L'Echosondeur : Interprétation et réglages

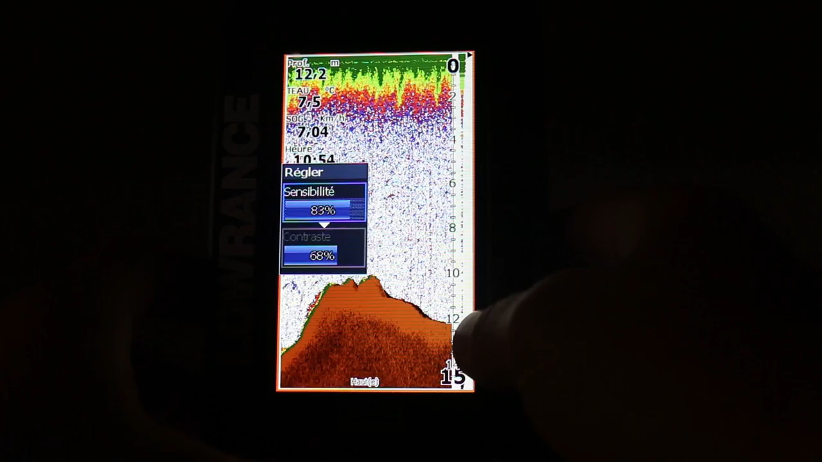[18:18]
de plus en plus les technologies permettent vraiment d'avoir des échos et des écrans assez net de
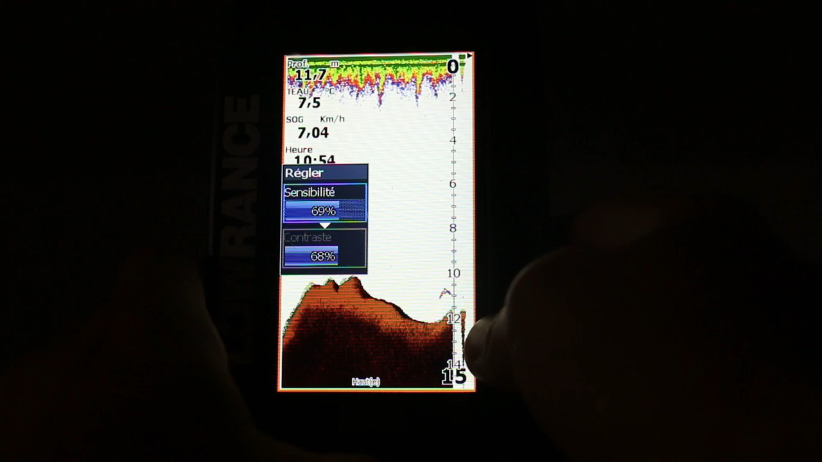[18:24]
On screen: depth 11.7 m, speed 7.04 km/h
ce style là par exemple voyez là j'ai vraiment l'eau et un poisson j'ai plus toutes les particules qui flottent donc la
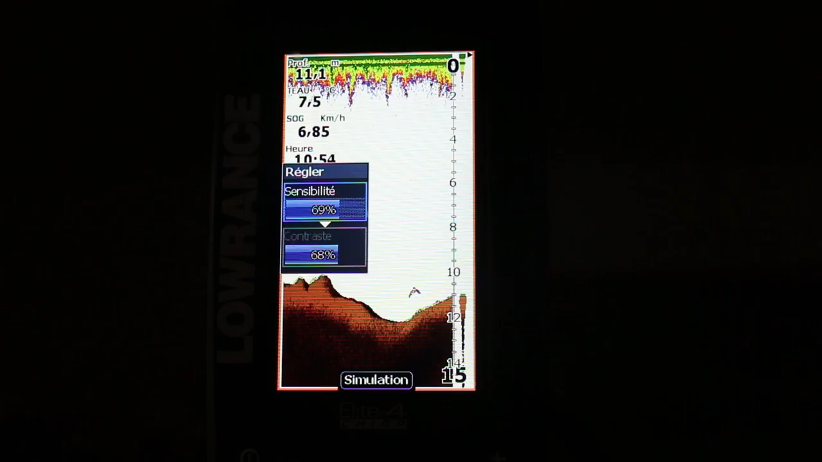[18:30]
On screen: speed 6.85 km/h
sensibilité vous voyez il faut le régler vraiment en temps réel une fois sur l'eau il
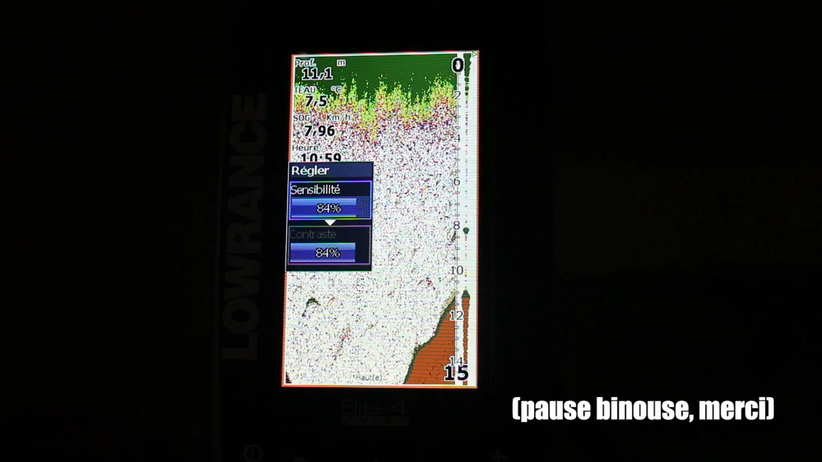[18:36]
On screen: depth 11.1 m, speed 7.96 km/h
ya une chose à savoir concernant la sensibilité parfois on se retrouve avec des écrans un peu dégueulasse
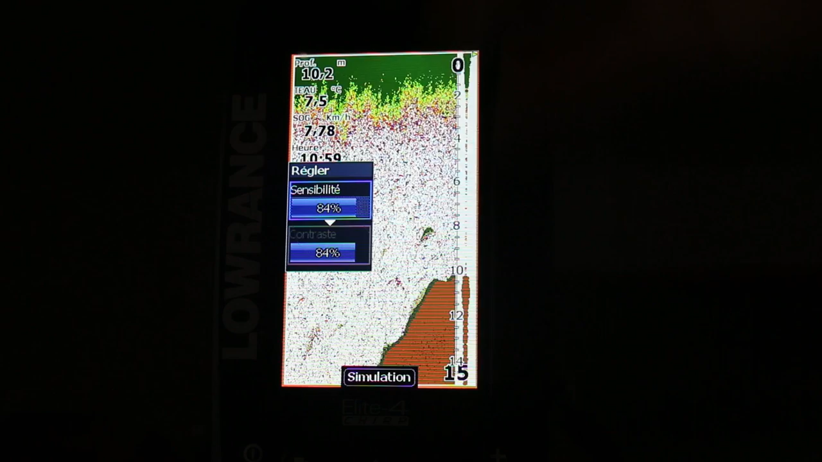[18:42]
plein de parasites alors qu'on cherche à baisser la sensibilité il ne se passe absolument rien alors le problème vient souvent du fait qu'il y ait une ou plusieurs sondes du même modèle de sondeur ou en tout cas d'un modèle assez équivalent à proximité c'est souvent le cas quand on pêche à plusieurs en flottube et que vous avez tous un
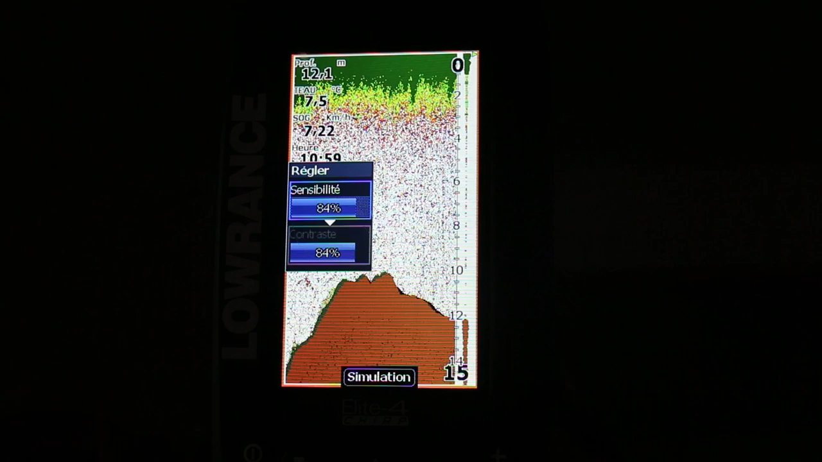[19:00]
On screen: depth 12.1 m
sondeur on peut se retrouver si jamais on n'est pas assez espacé avec beaucoup d'interférences au niveau de votre écran donc là vous allez essayer de baisser la sensibilité mais ça fera pas grand chose pour régler le problème et là je m'adresse à ceux qui connaissent déjà un petit peu le sondeur
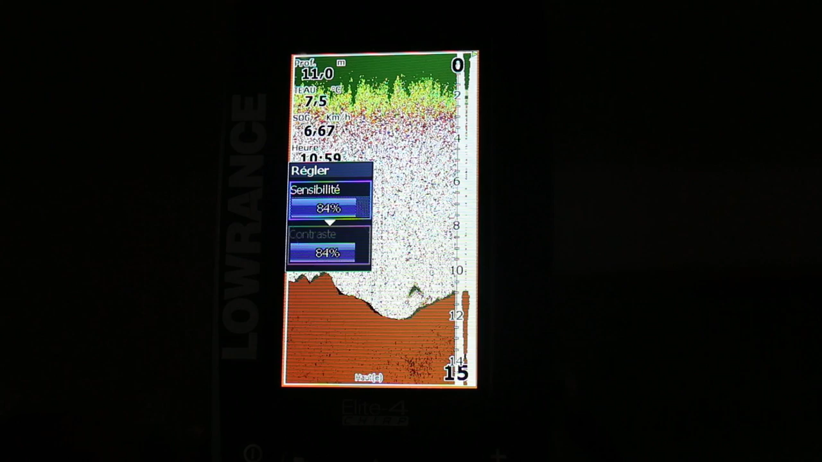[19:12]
On screen: depth 11.0 m
il vous faut agir sur le ping donc la vitesse de défilement de vos sondeurs et essayer de trouver des pings différents chacun pour résoudre un petit peu le problème d'interférence il ya un autre élément de réglage vraiment à utiliser absolument en condition de pêche ou en tout cas bien réglé pour moi c'est le contraste alors le contraste vous voyez on l'a juste ici aussi
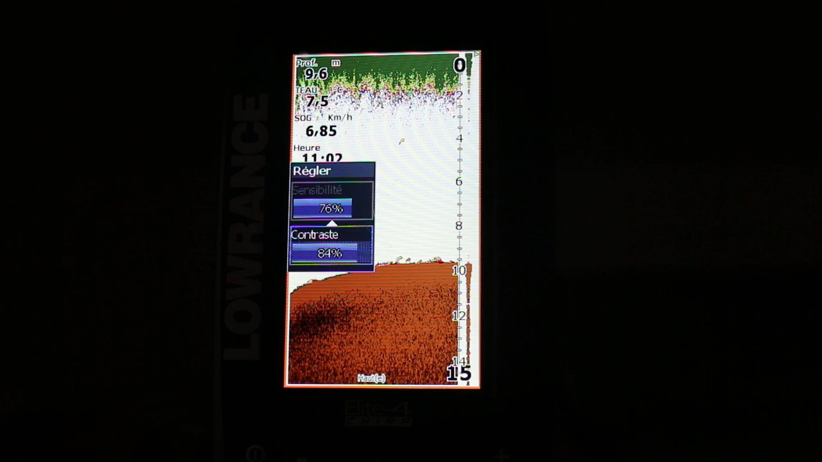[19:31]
le contraste va permettre de d'étudier la dureté des éléments qui passent dans votre compte de
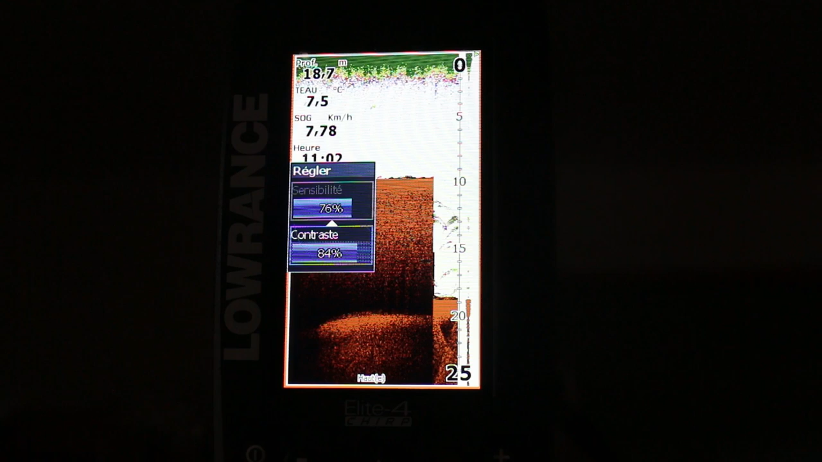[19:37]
On screen: depth 18.7 m, water 7.5°C, speed 7.78 km/h
détection donc ça sert beaucoup vous l'imaginez pour le fond savoir si vous avez des rochers par exemple
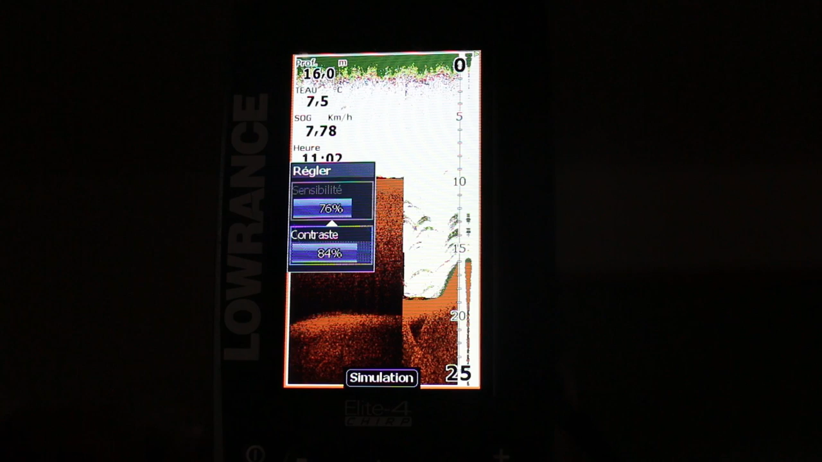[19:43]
On screen: depth 16.0 m, water 7.5°C, speed 7.78 km/h
ou alors des la matière assez solide et dure notamment des pierres des éboulis etc ou
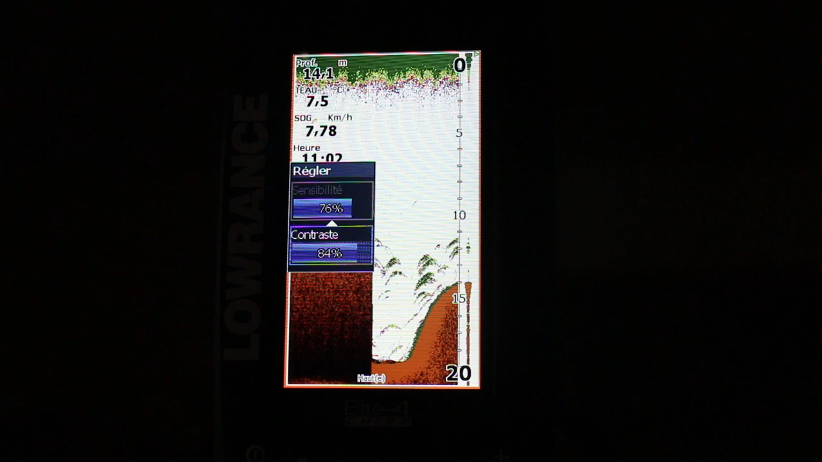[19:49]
On screen: depth 14.1 m, speed 7.78 km/h
à savoir aussi à l'inverse si c'est un sol est plutôt vaseux sablonneux ou etc donc ça c'est déjà ça permet d'étudier vraiment les fonds sachant que pour la pêche c'est relativement important ensuite le fait de bien régler son contraste aussi ça va pas mal d'étudier à savoir si un poisson est gros ou pas gros tout simplement voilà parce que plus un poisson est large on va dire que il est gros souvent les petits poissons apparaîtront alors dans une couleur donnée que vous aurez choisi donc plutôt en rouge jaune et puis un
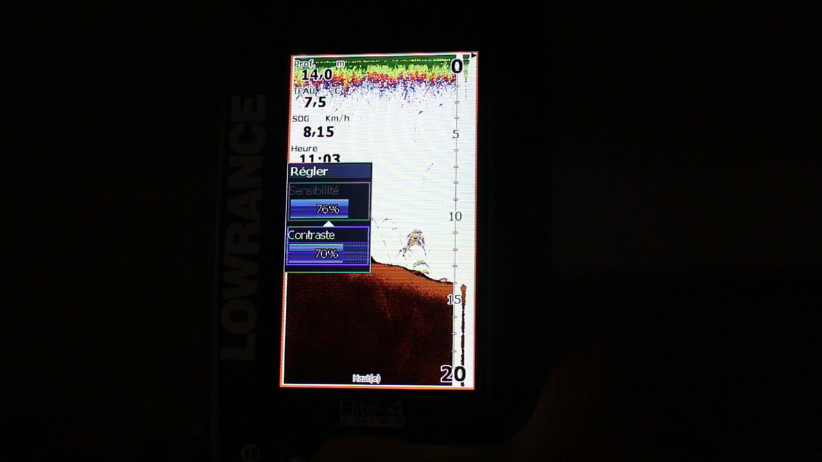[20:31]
On screen: depth 14.0 m
gros poisson bien épais genre une carpe ou même un gros brochet en l'occurrence apparaîtra plutôt vert alors là vous voyez mon contraste est assez élevé donc tous les poissons apparaissent assez verts mais je vais si je baisse un peu voyez il passe en jaune de suite jaune rouge un petit peu voire bleu quand c'est très mou et
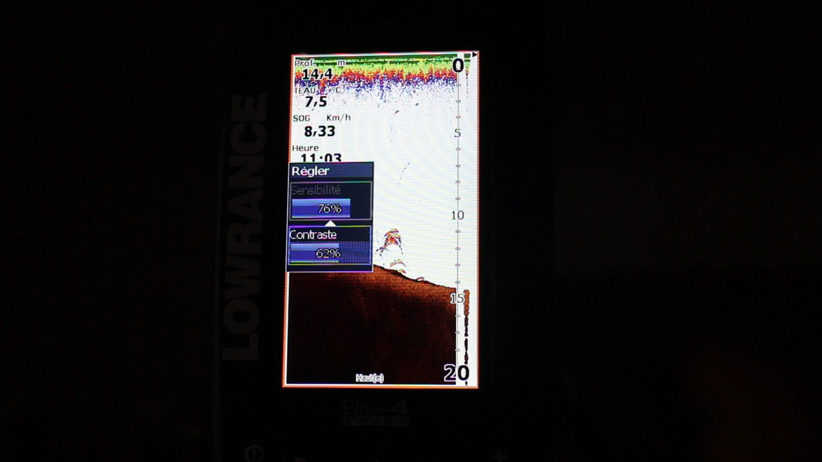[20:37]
On screen: depth 14.4 m, water 7.5°C, speed 8.33 km/h
ensuite quand je vais avoir un poisson beaucoup plus épais beaucoup plus gros je vais le voir seulement grâce à la couleur voilà le réglage la sensibilité du contraste sont communs à tous les modèles d'écho sondeurs donc ça c'est deux choses à savoir en priorité pour tous les autres réglages je vous invite à aller voir la
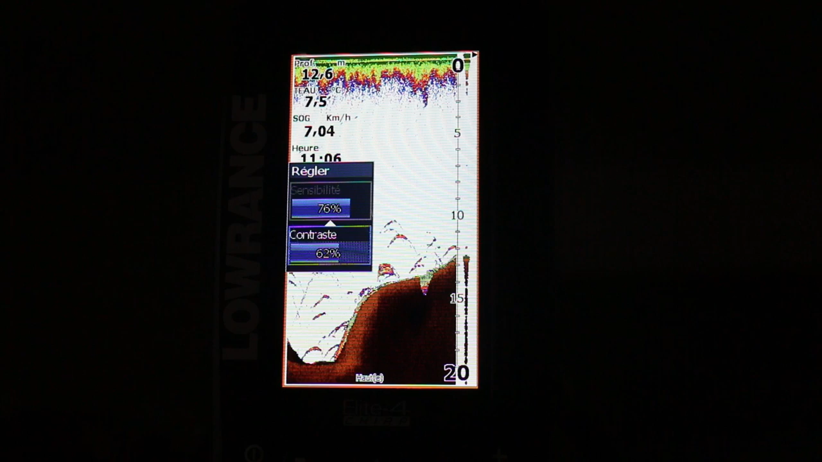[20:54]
On screen: speed 7.04 km/h
page facebook de scala fishing je vais vous faire des screenshots de mes réglages qui ne sont pas forcément les plus les plus utiles mais en tout cas qui vont peut-être vous aider à régler les choses un peu plus en détail pour ceux qui